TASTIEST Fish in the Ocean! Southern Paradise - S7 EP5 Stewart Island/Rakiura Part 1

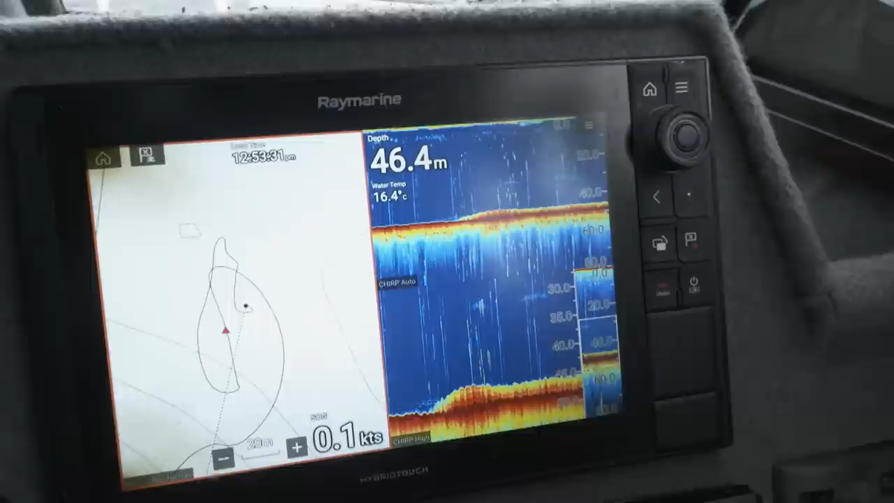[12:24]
On screen: depth 46.4 m, water 16.4°C
We're just cruising off to our next spot, came across a nice little bit of sign at the bottom, about 45 metres of water, so I'm just going to chuck the Minkota down, hold us over it.
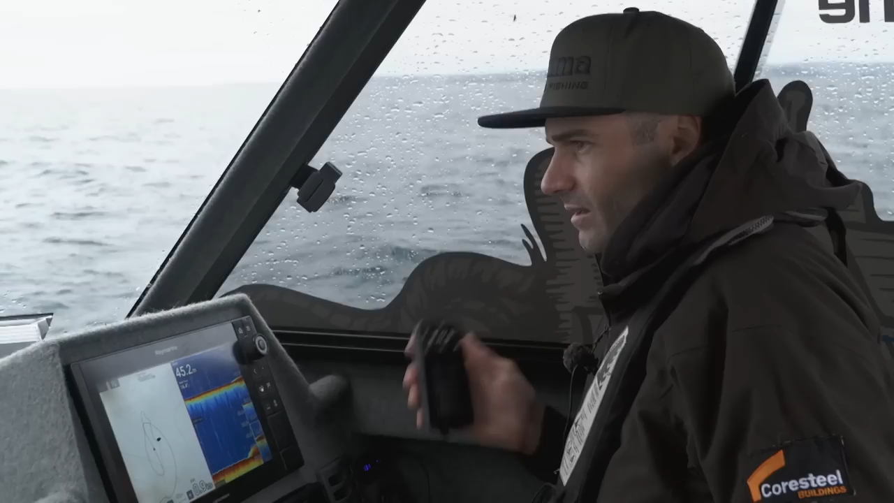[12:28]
There's a bit of low-lying sign there, and a hopefully a little bit of predatory fish around the edge.